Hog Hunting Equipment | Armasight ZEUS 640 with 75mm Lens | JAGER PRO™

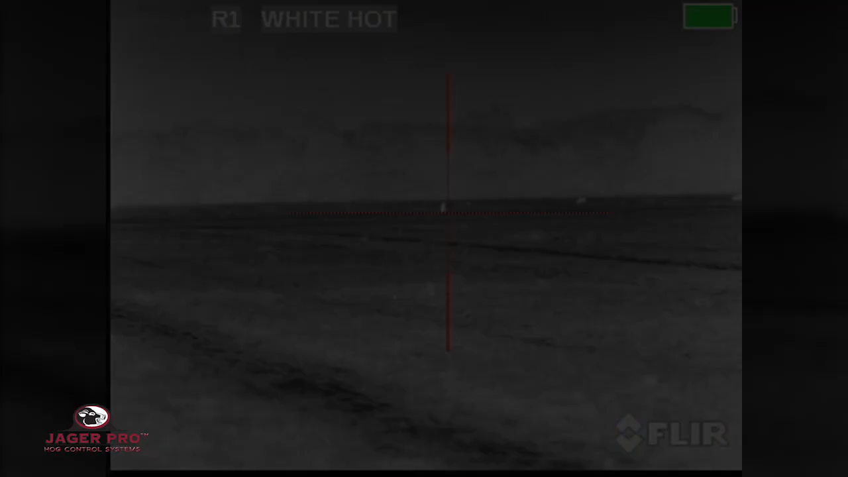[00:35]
We have located a hog at 600 yards,
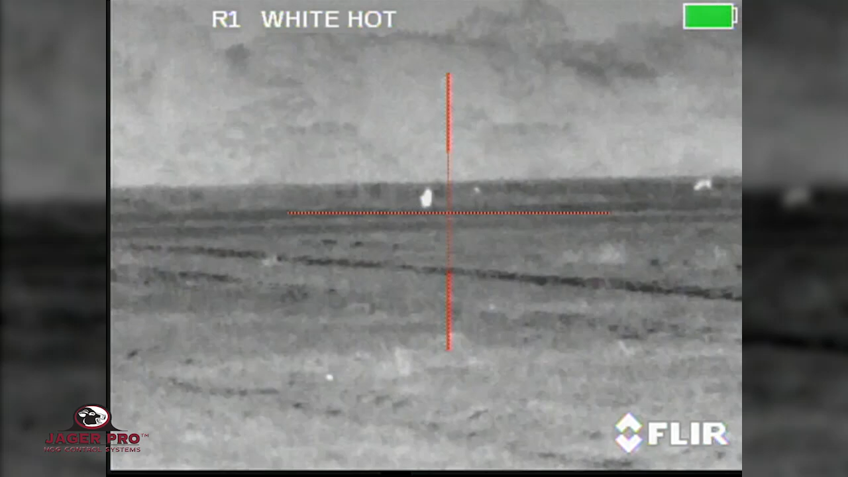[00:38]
2x, 4x,
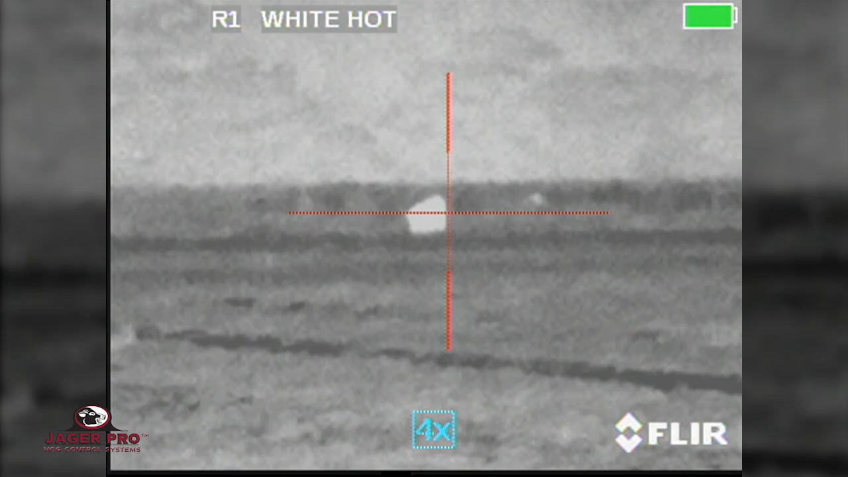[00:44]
8x.
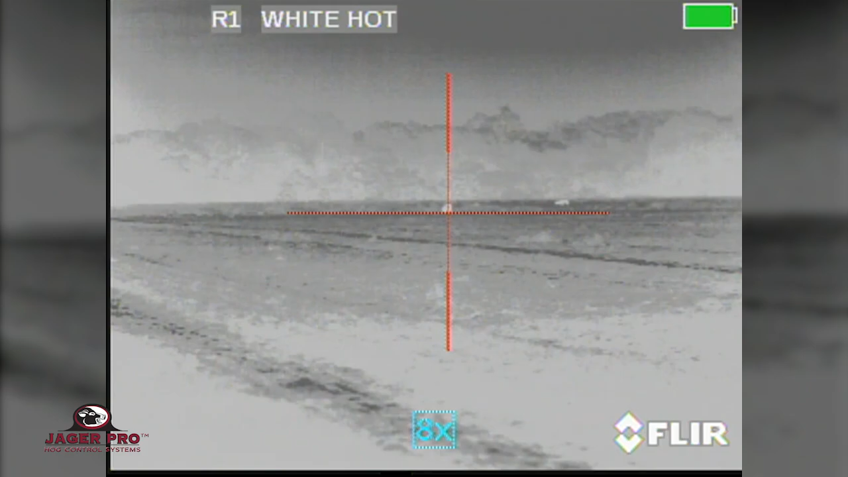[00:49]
Note the deer at 700 plus yards.
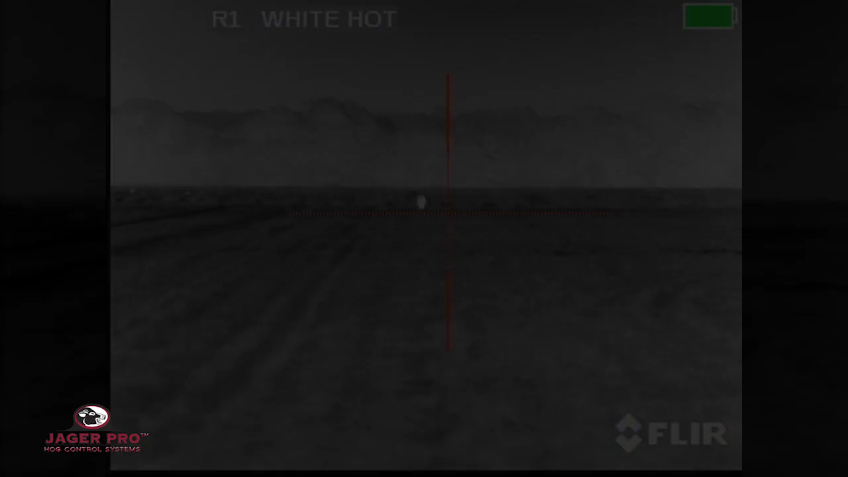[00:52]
The boar at 300 yards in 2x,
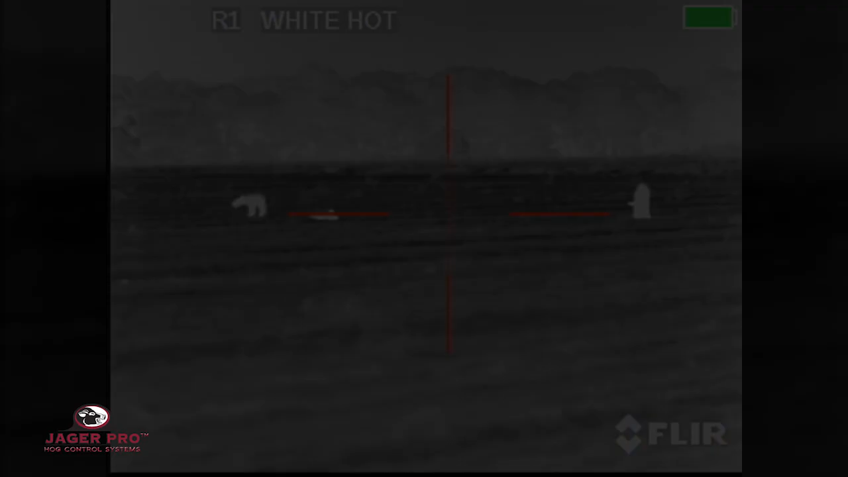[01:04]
Two coyotes stalking the boar on the left.
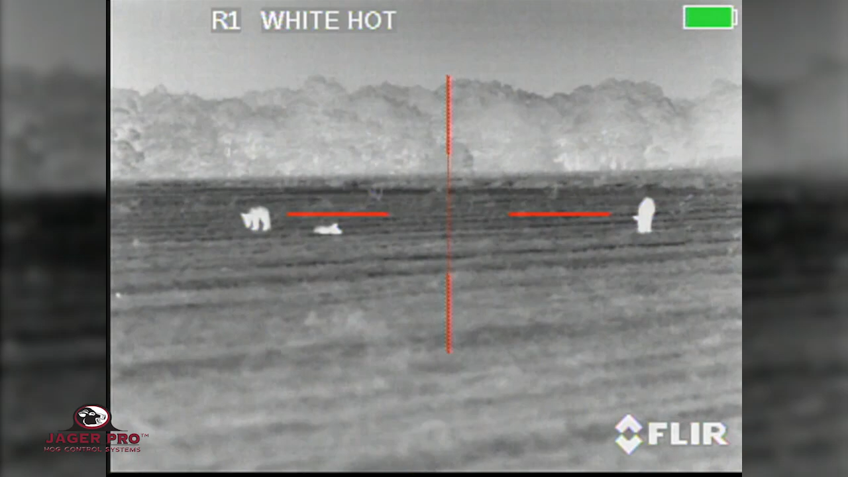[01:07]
At 92 yards, I have the boar and two coyotes.
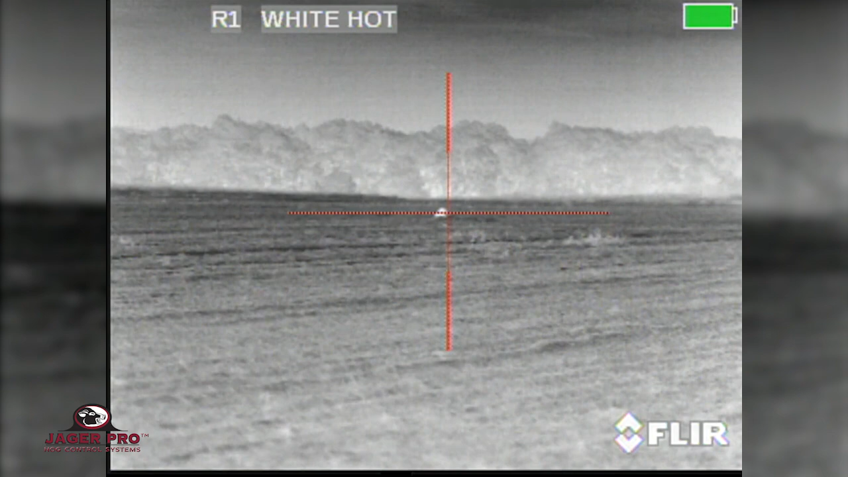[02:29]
While calling in this coyote, I got a surprise at 50 yards.
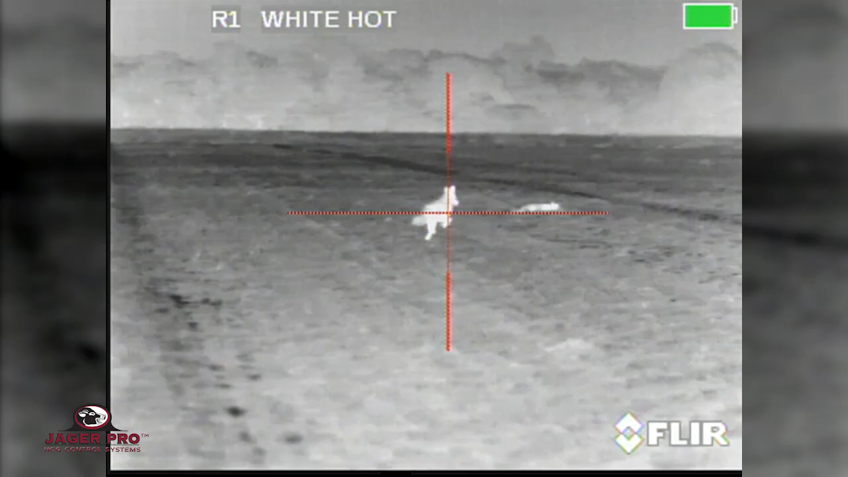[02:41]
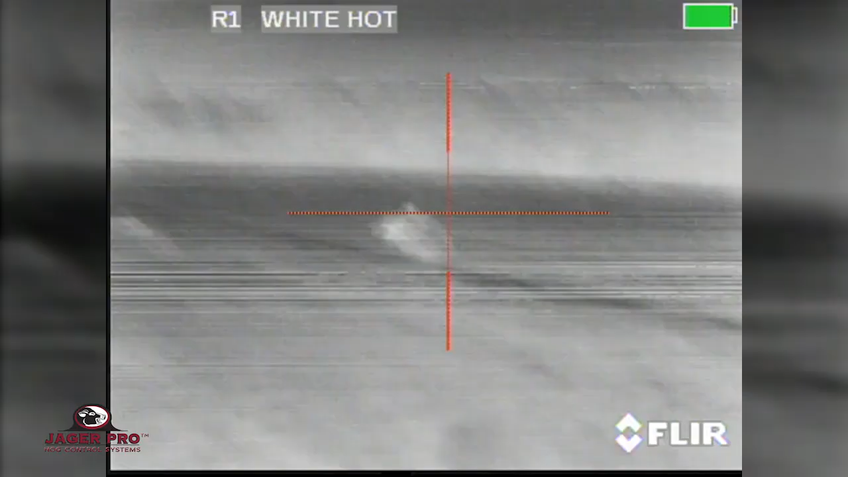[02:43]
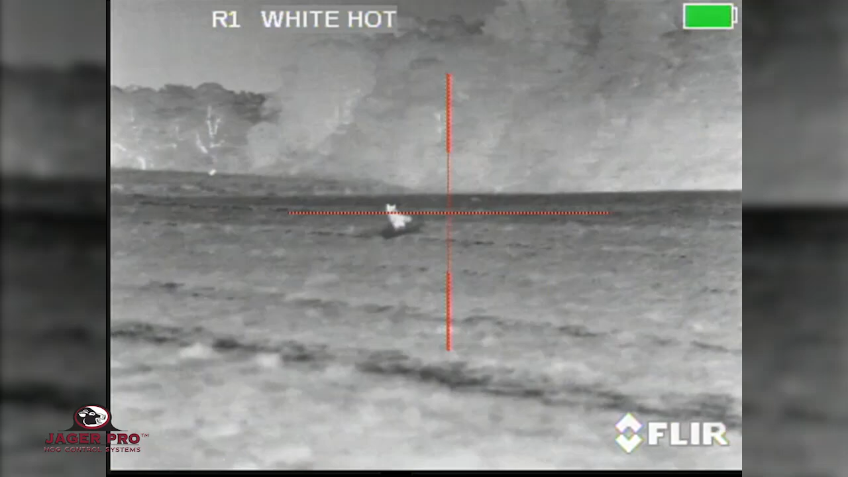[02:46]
The running coyote was proving to be a challenge, requiring several shots to adjust for the proper lead.
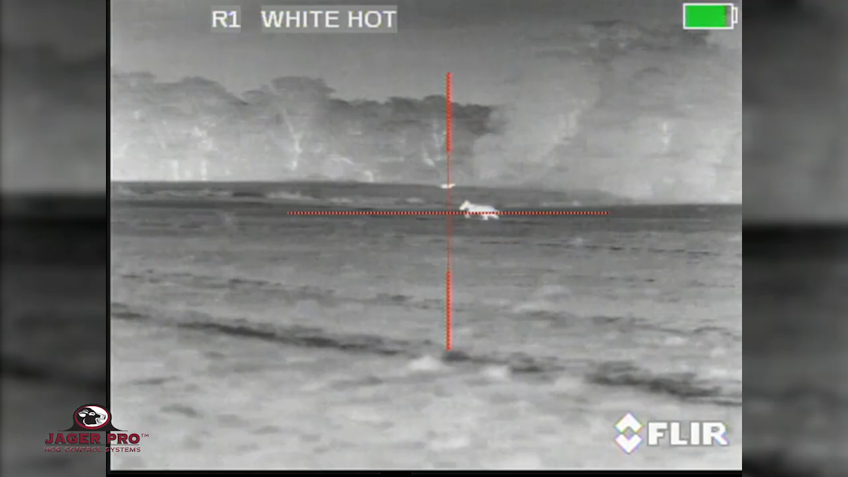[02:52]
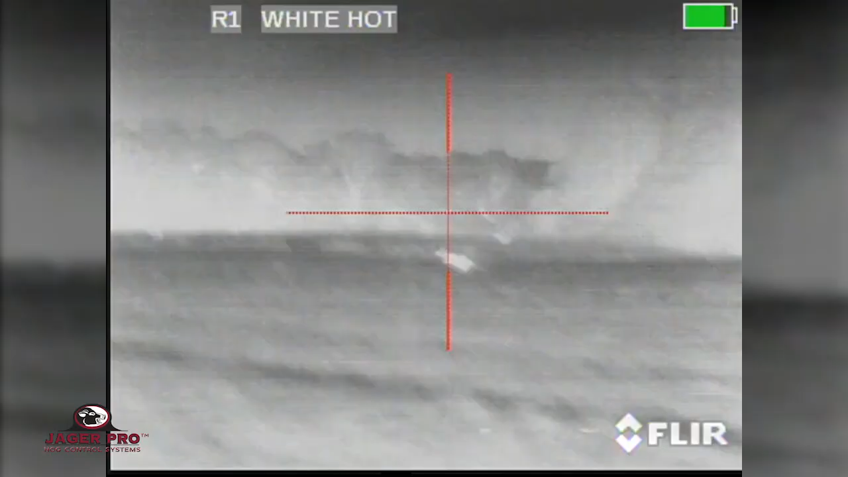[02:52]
Being able to see the impact, the Zeus 3 made it possible to take the coyote.